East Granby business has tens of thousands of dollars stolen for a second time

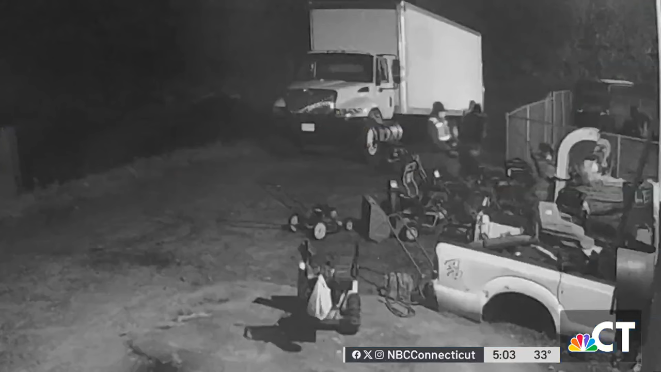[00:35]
Surveillance video catching thieves in the middle of the night stealing expensive lawnmowers out of R&R Power Equipment in East Granby.
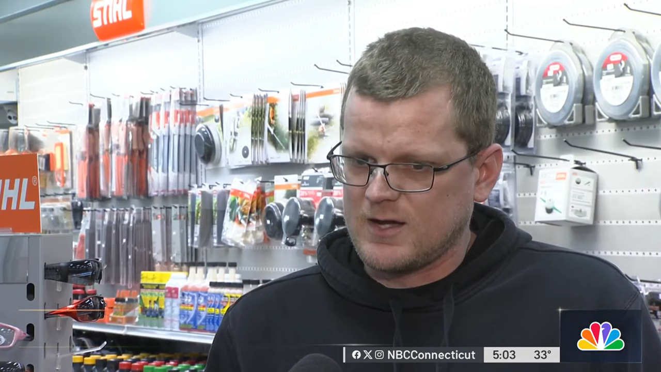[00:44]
They cut the locked area in the back, drove it looks like a 24-foot box truck right around the back of the building and we're loading up mowers back there. This theft was in October.
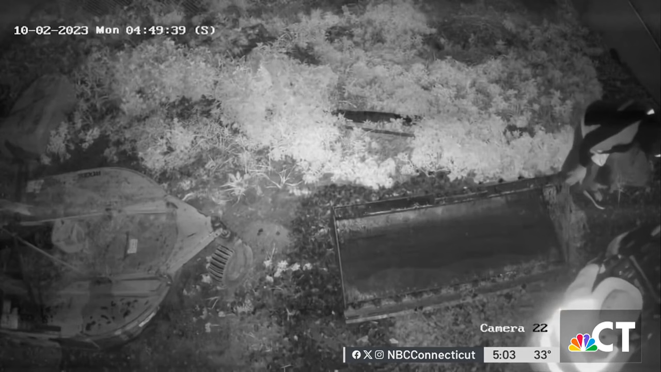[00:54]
The thieves stole a couple of mowers worth about $5,000 and then drove away.